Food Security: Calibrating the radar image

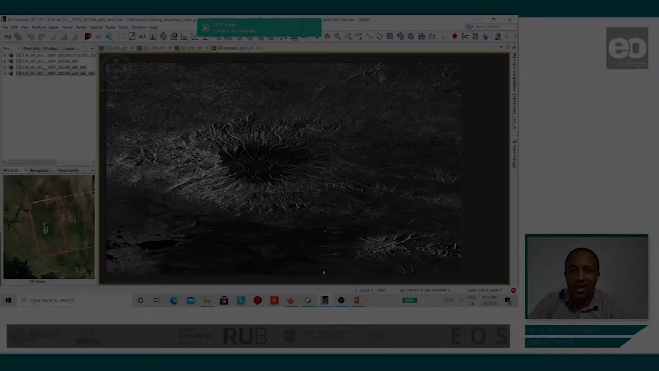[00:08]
Looking at the speckle-filtered image, we can notice that the salt and paper appearance of the image has been reduced. The next step shall be the image calibration, and the purpose for this is to ensure that the pixel values appearing on the image represent the actual backscatter values of the image itself. The reason for this, why it is necessary,
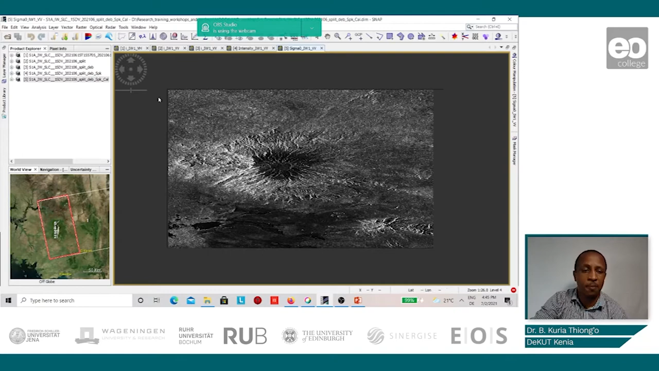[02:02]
but also to have regular pixels, pixel sizes for all the image. This, we shall undertake by going to Radar, SAR Utilities, multi-looking.
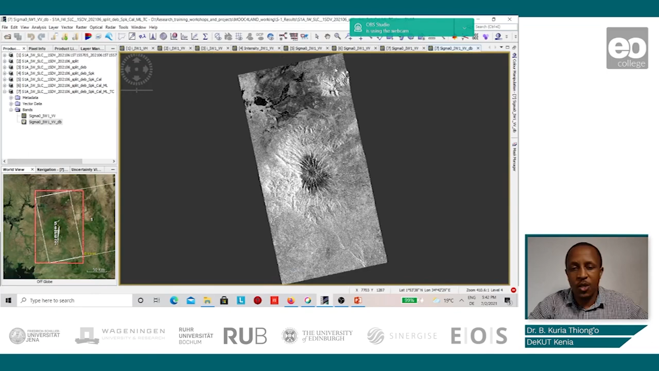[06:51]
We notice that the brightness of the new virtual band is greater than the original value, and so for visualization purposes,